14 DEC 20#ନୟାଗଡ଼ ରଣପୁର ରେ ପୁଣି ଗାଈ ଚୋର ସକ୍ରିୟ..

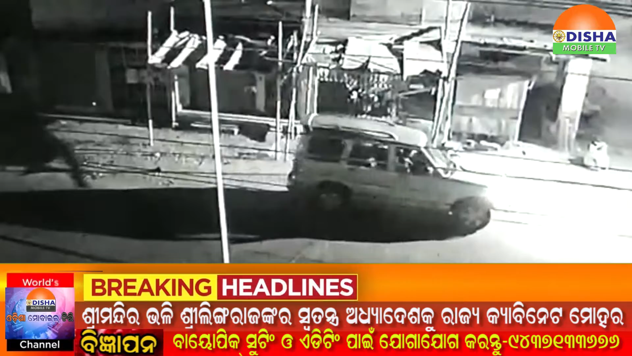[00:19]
দুইটি গাইকু চোরি করে নেউথিবা বেড়ে তাহা সিসিটিভি ক্যামেরারে রেকর্ড করা যাইছি। এই স্কর্পিও গাড়িতে পাঁচ রু ছ জন চোর আসি রণপুর দাণ্ডরে শোয়া বেড়ে গাইকু জোর জবরদস্ত টেকি নেইযিবাটা এক প্রশ্নবাচী সৃষ্টি করছে।